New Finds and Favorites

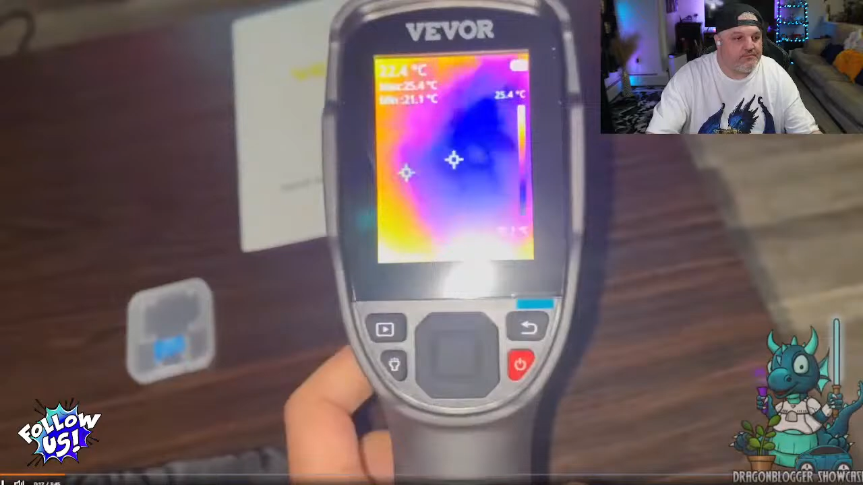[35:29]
On screen: spot 22.4°C, max 25.4°C
and it even comes with a 16 gigabyte micro SD card that you can use with it.
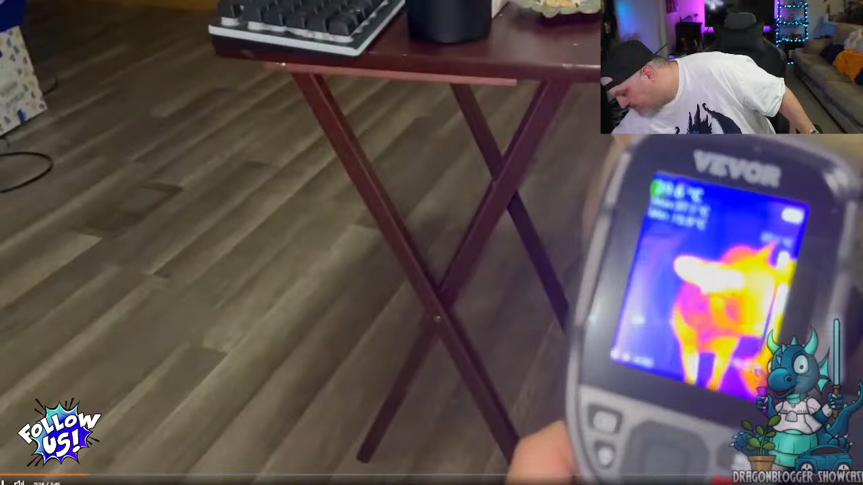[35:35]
Now, this is me just taking it out and just putting it on my dog, and it's really cool to see the color pattern that it uses to describe the temperatures in the area.
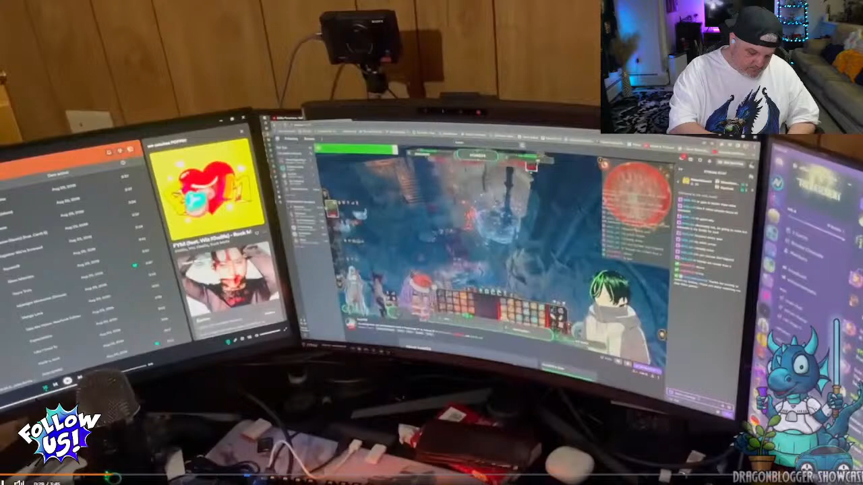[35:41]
Now, you do have different color palette settings, the rainbow, iron, black hot, and white hot.
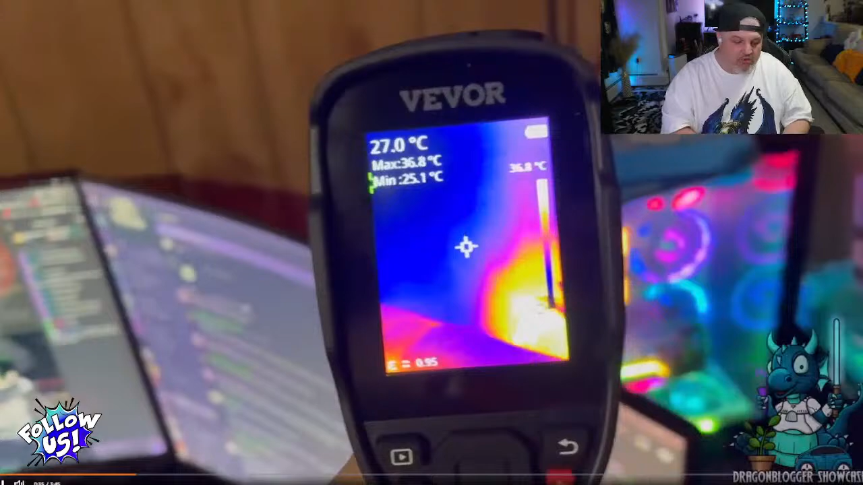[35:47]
On screen: spot 27.0°C, max 36.8°C, min 25.1°C, scale top 36.8°C
Now, this is just me using it in my computer room. And as you can see, my computer is generating a lot of heat. You could also see there that the bottoms of the monitors were generating a bunch of heat compared to the top.
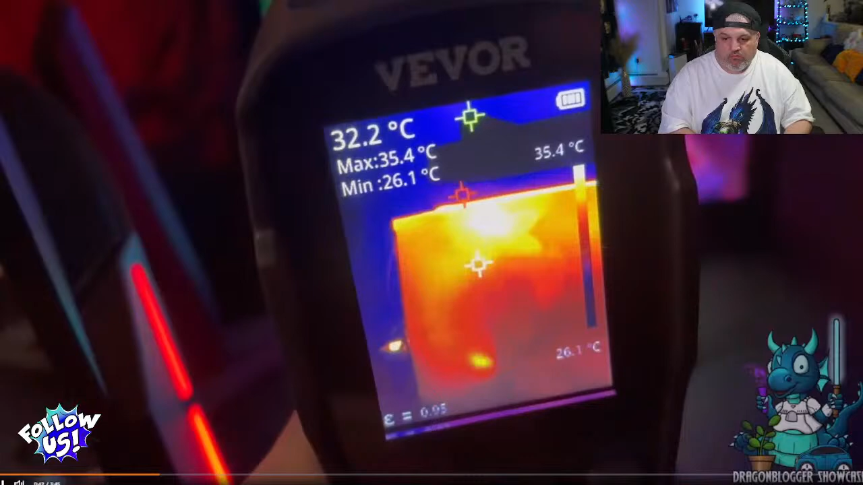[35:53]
On screen: spot 32.2°C, max 35.4°C, min 26.1°C, scale top 35.4°C, scale bottom 26.1°C
And what I love is that the camera automatically has like a red cross
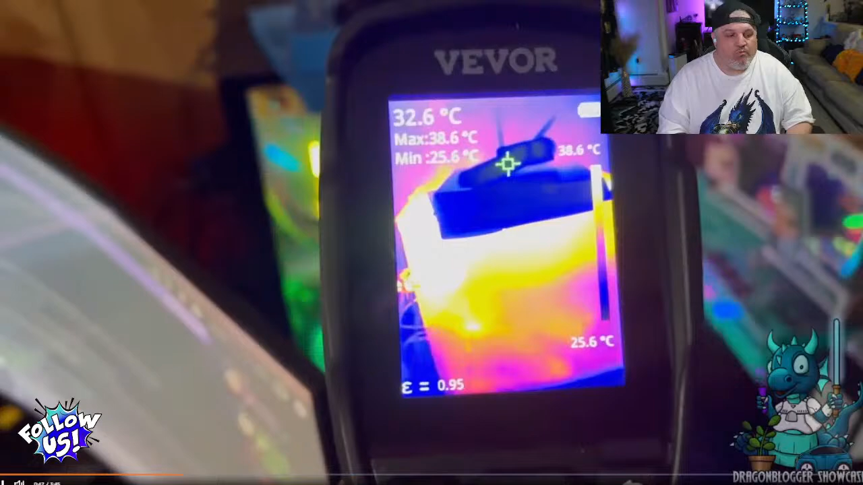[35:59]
On screen: spot 32.6°C, max 38.6°C, min 25.6°C, scale top 38.6°C, scale bottom 25.6°C
point where the temperature is highest and a green cross point where the temperature is lowest.
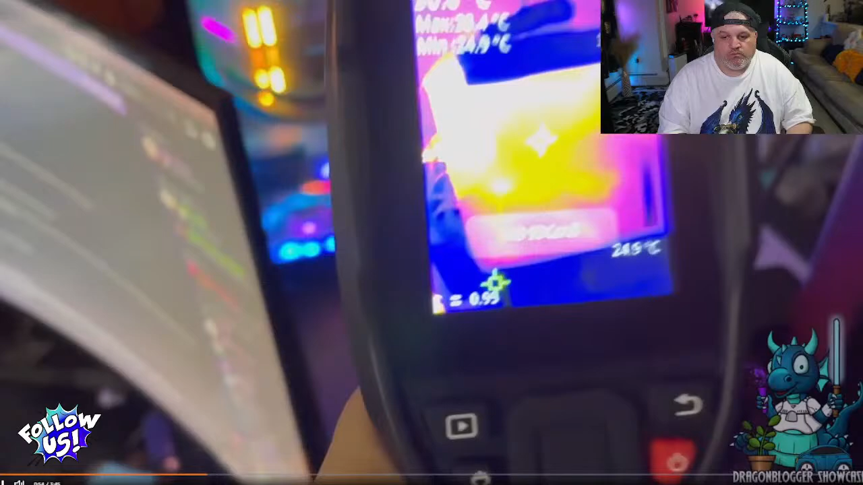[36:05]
So you can kind of always gather what your range is. Now, here I try to take a picture of it, but as you can see, it says no SD card. So let's just go ahead and pop in the SD card.
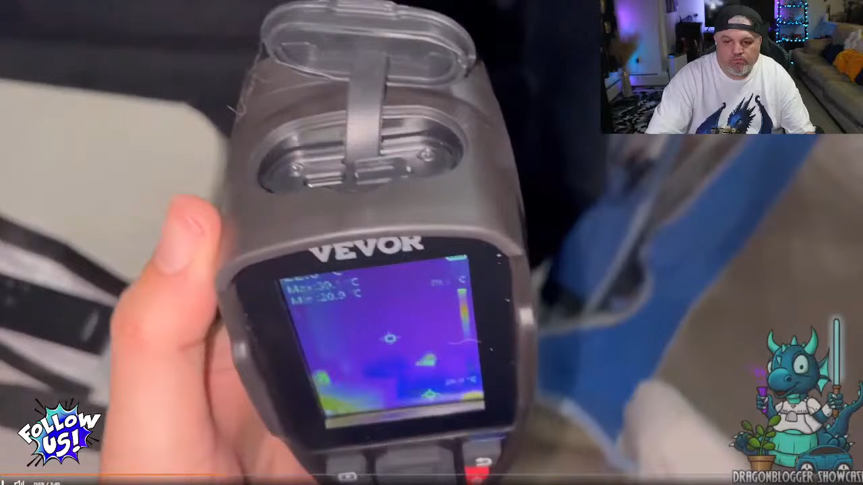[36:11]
That you can see there's a little flap at the top, and all you have to do is press it in, it clicks into place, and you just slide the cap on top. Now when you want to take it off, all you have to do is press it down again and it springs up.
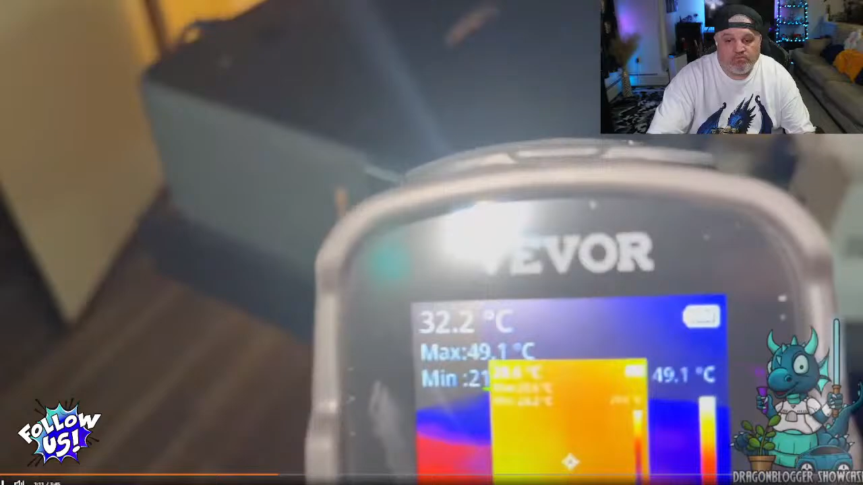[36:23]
On screen: spot 32.2°C, max 49.1°C
And since I'm right here next to a projector, might as well check the heat on this. And so as you can see, it has a very hot spot right there, and it tells you the max temperature and the minimum temperature in Celsius.
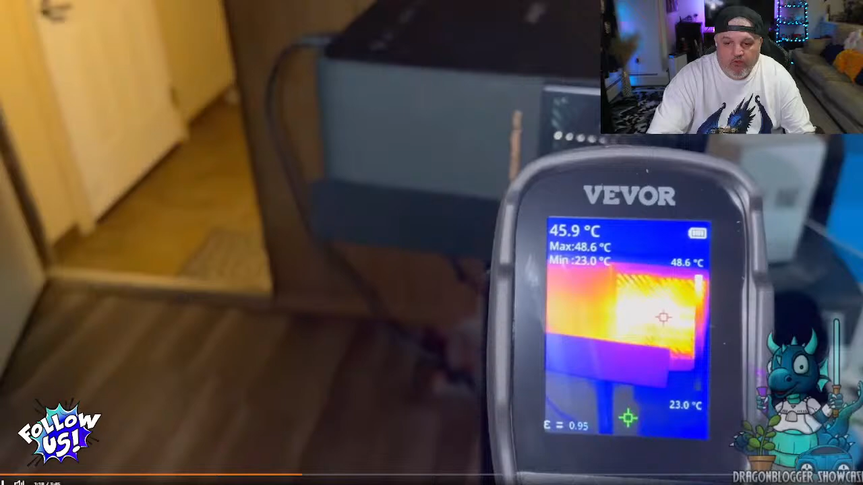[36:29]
On screen: spot 45.9°C, max 48.6°C, min 23.0°C, scale top 48.6°C, scale bottom 23.0°C
Now you can change it to Fahrenheit if you want to, but I just like using.
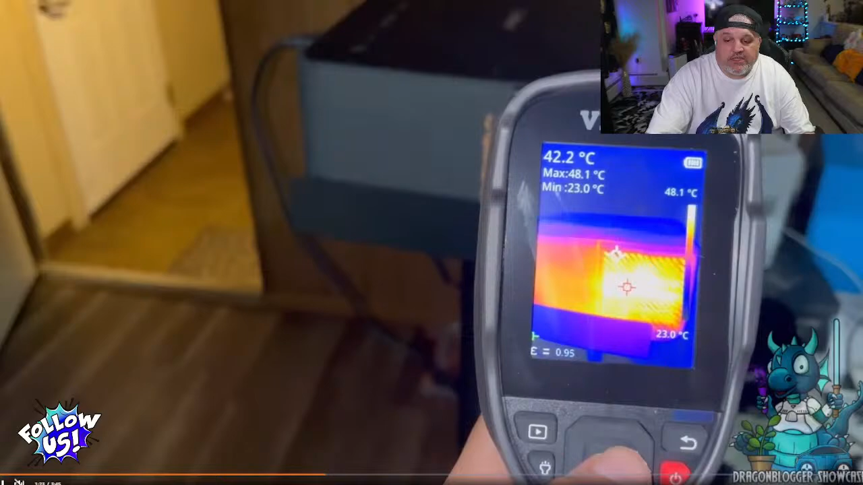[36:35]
On screen: spot 42.2°C, max 48.1°C, min 23.0°C, scale top 48.1°C, scale bottom 23.0°C
Now with this, guys, you can actually do what's called leak detection.
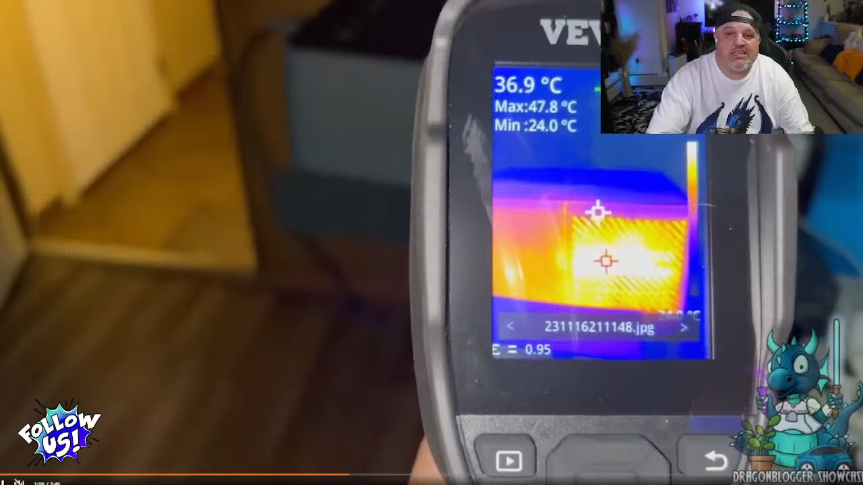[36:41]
On screen: spot 36.9°C, max 47.8°C, min 24.0°C
You can actually change it so you can actually see if there's a water leak in your walls, which is kind of cool. Now,
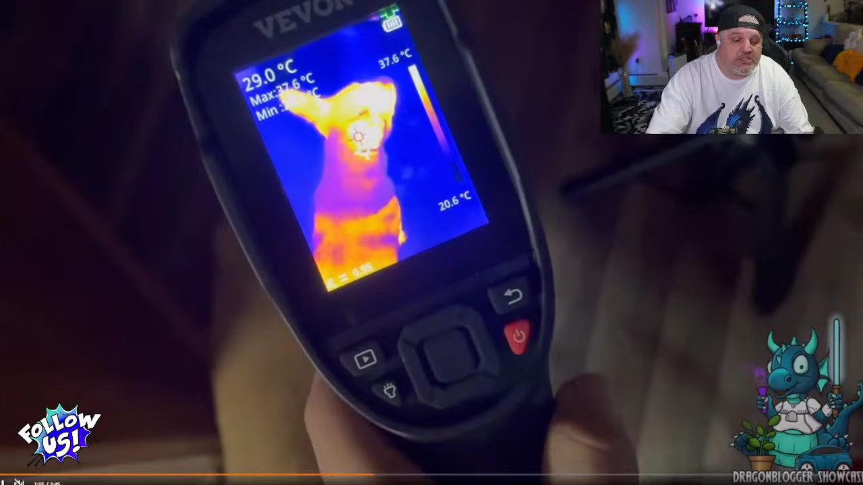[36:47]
On screen: spot 29.0°C, scale top 37.6°C, scale bottom 20.6°C
the cool part is to actually test how the temperatures are passing through your walls to see if you have enough insulation in your walls or where the air leaks are coming from.
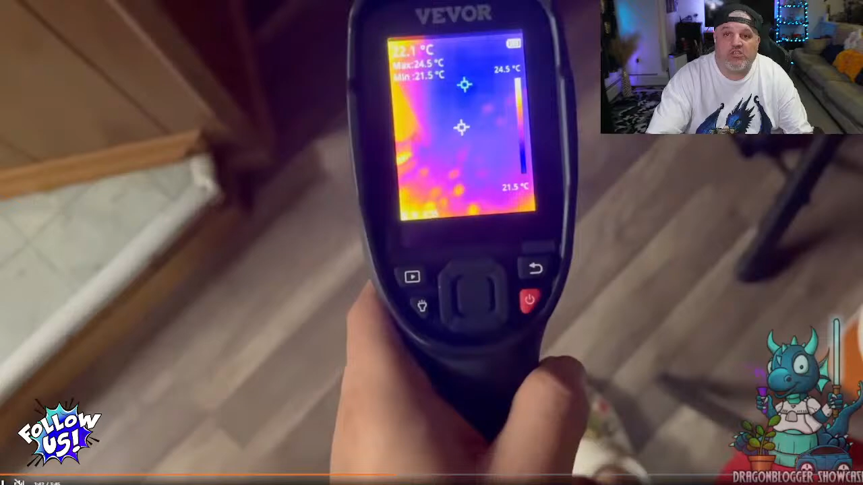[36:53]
On screen: spot 22.1°C, max 24.5°C, min 21.5°C, scale top 24.5°C, scale bottom 21.5°C
Now, right there, you guys are seeing the residual kitty paw prints, which is actually kind of cool that you can see the residual heat.
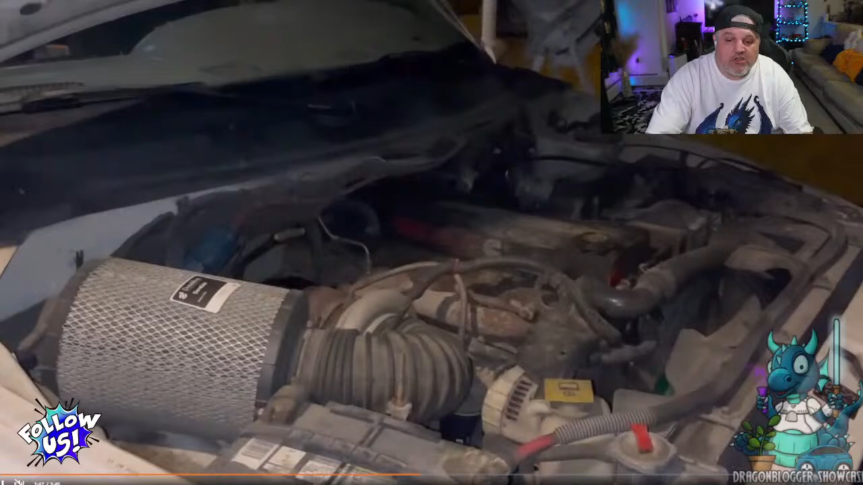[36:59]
Now, you guys can also do, let's say, testing of engines.
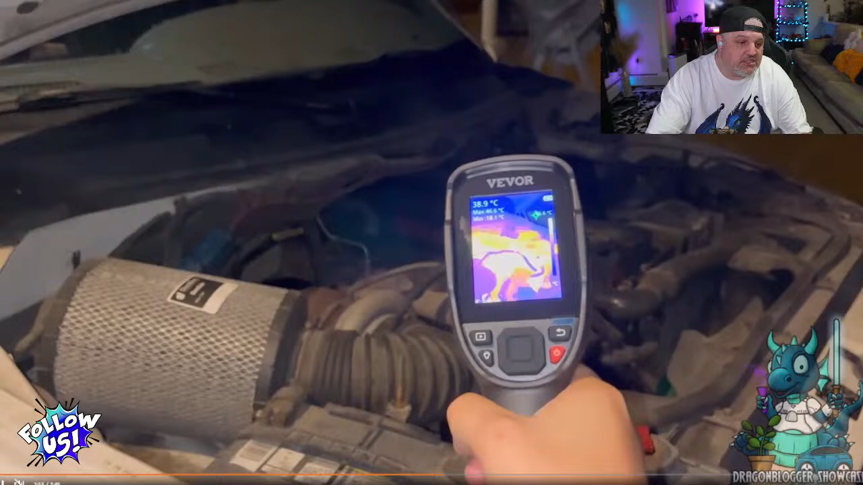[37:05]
You guys could also do everything. Yes. Yeah, you can use it on a concrete floor. Why? What do you mean? Yes. Yes. It has leak detection for water.
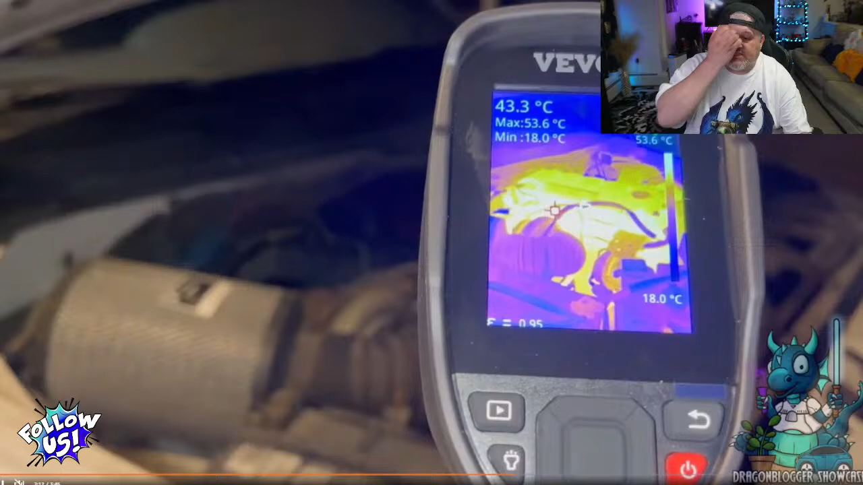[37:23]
On screen: spot 43.3°C, max 53.6°C, min 18.0°C, scale top 53.6°C, scale bottom 18.0°C
That mode is actually going to change the colorations of this. So you're only going to see, let's say, like one color,
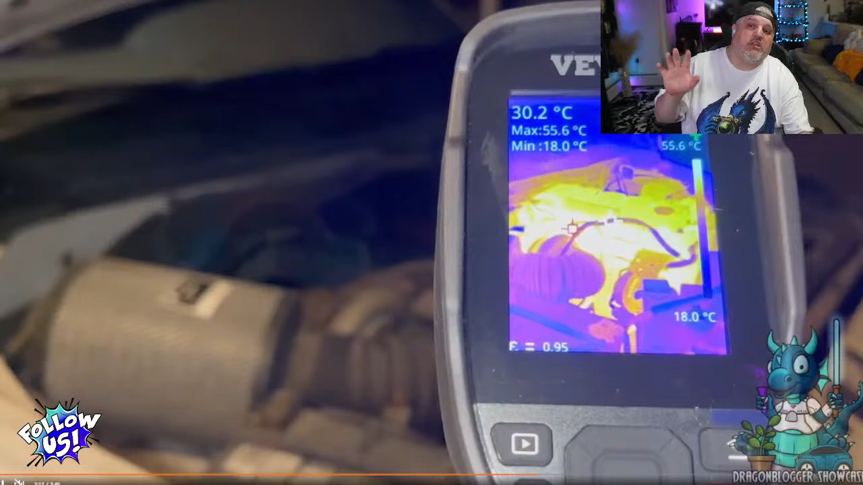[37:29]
On screen: spot 30.2°C, max 55.6°C, min 18.0°C, scale top 55.6°C, scale bottom 18.0°C
and then you're going to see like a dark blue or a black symbol that's going to like float.
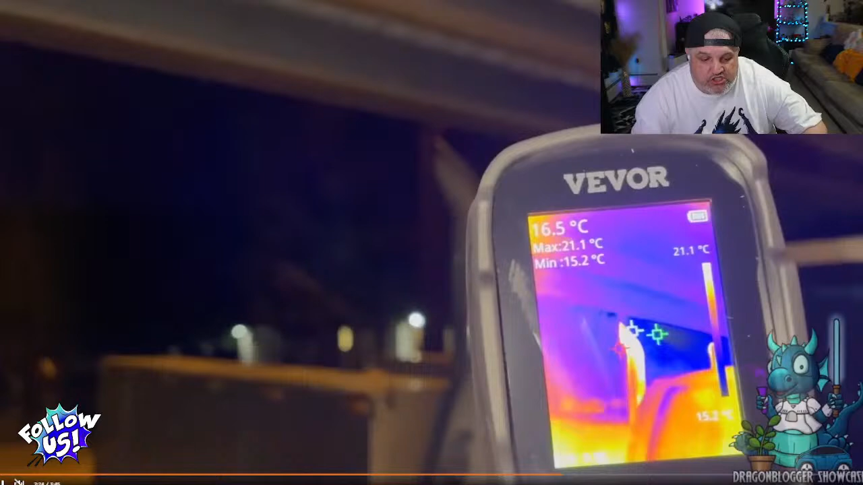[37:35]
On screen: spot 16.5°C, max 21.1°C, min 15.2°C, scale top 21.1°C, scale bottom 15.2°C
So yes, you do have the multi-modes for this.